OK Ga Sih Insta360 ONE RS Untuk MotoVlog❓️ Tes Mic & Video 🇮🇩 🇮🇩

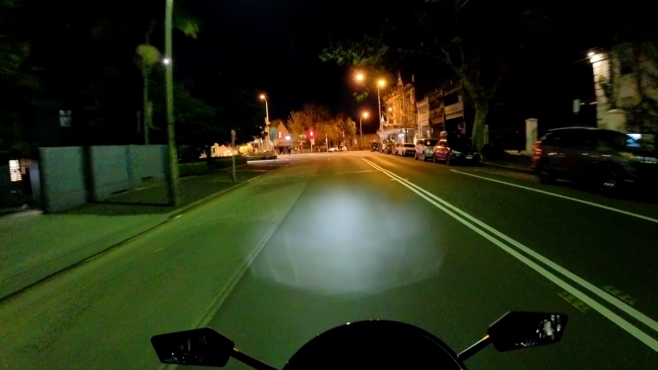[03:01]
Oke ini malam-malam mau coba gimana kualitas gambarnya waktu malam-malam Setingannya 30 fps dan 2,7K Nah coba
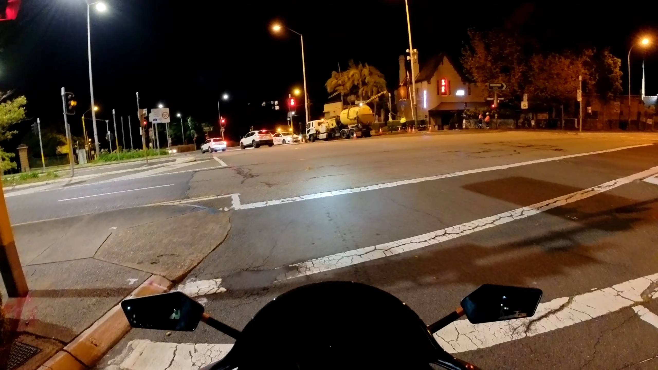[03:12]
Apakah bagus untuk video malam atau enggak ya Dan again cek kualitas suara ini Helm saya sedikit kebuka jadi mungkin lebih baik ya untuk menempat suaranya Tapi belum tahu coba Tapi belum tahu coba Pada saat berjalan Oke ini sejak berjalan
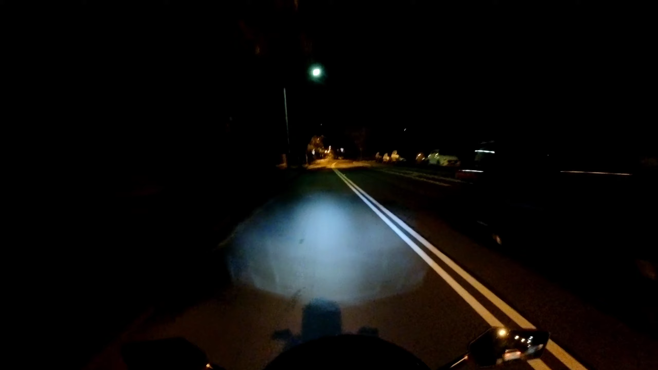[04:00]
Mereka mencarain di malam hari yang lumayan dingin Sekitar 14 derajat celsius Dan Lampu penerangannya Cuma lampu penerangan kotak
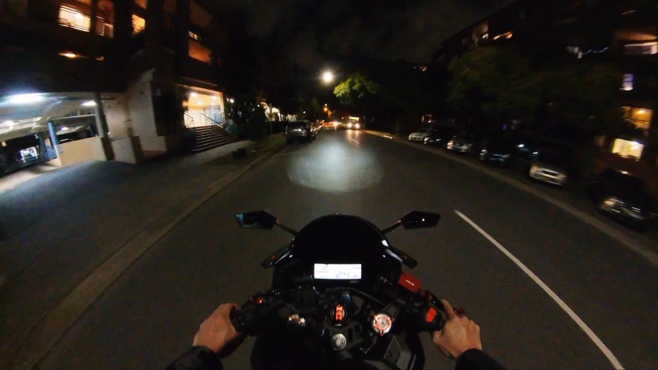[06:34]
oke sekarang di sudah malam ya pakai
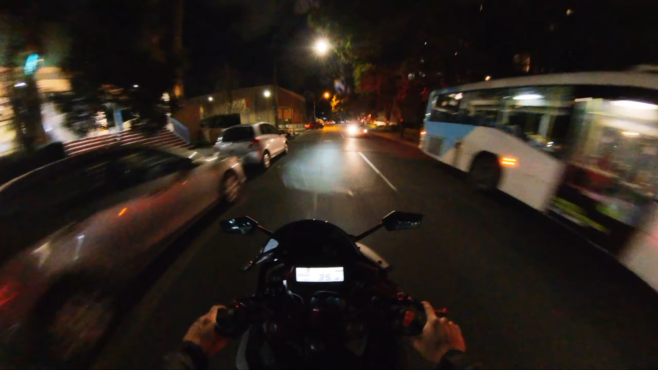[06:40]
lensa 360 mau coba apakah kamera Insta 360 ini dengan lensa bisa dipakai di lowlight apa enggak dan nyoba mic nya untuk vlogging apakah mic internal apakah oke kalian yang menilai saya setting ini di 5,7K yang paling tinggi ya tapi frame nya cuma 30 frame per second